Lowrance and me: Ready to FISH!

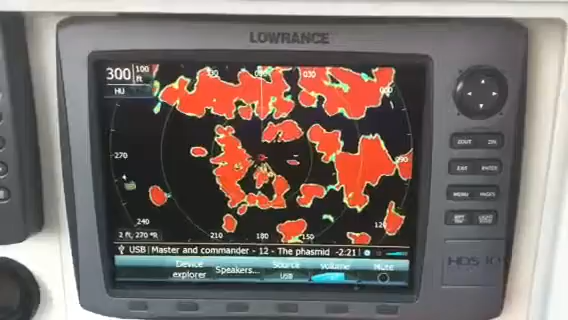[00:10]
I love it when a plan comes together. I just hooked up my 3G radar, and it was a snap. My sonic hub, my HDS-10 Lowrance, I am ready to fish!